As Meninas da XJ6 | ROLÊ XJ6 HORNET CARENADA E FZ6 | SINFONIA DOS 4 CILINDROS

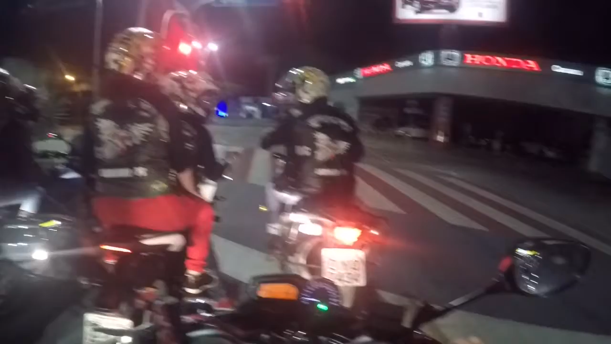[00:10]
E vamos aí escutar alguns roncos aí legais.
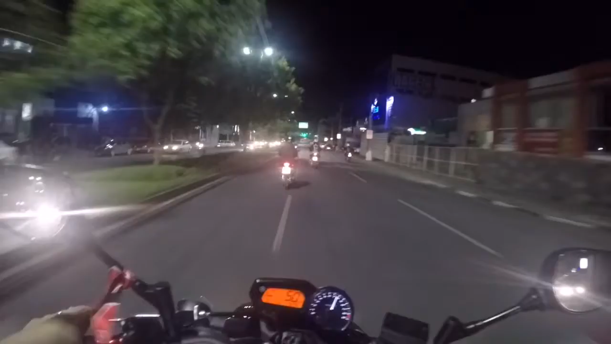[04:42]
Aproveitando que as ruas estão bem calmas hoje. Olha o ronco aí da mãe. Lindona aí, ó.